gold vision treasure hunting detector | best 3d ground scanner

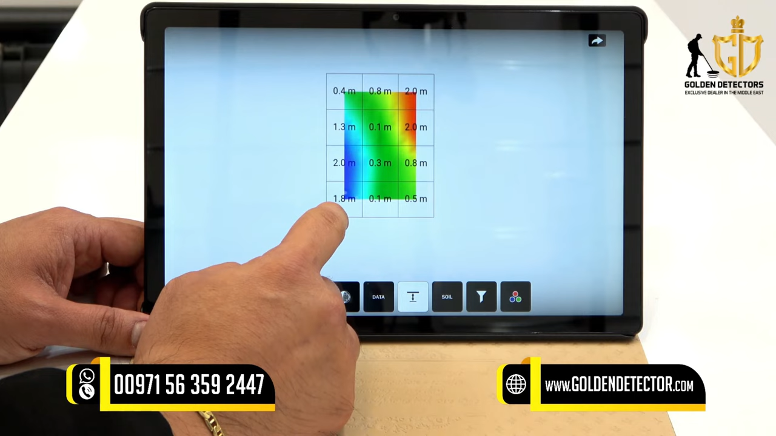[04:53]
so each column so if you want some column just press this button then you can see each column there is a depth so meaning on this part 1.8 meters of cavity so uh on the middle here there is a 0.1 meters meaning uh green that is the ground and you can see there there is a color red metallic object so uh the depth is 2.0 meters so now there is also a framework or wireframe
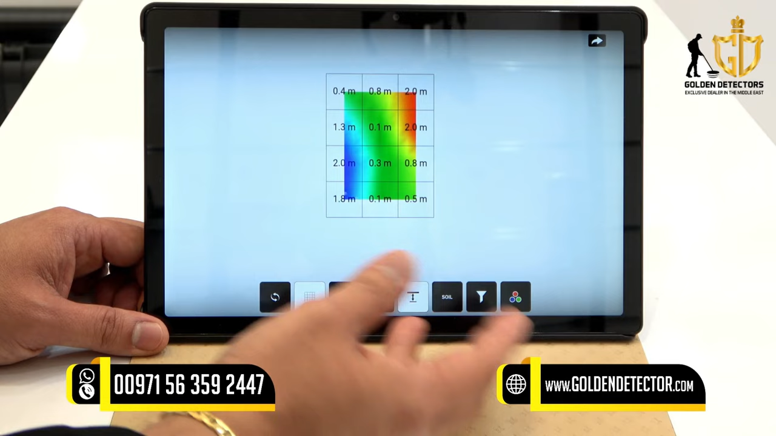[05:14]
i mean just press this if you want to view it in wireframe that is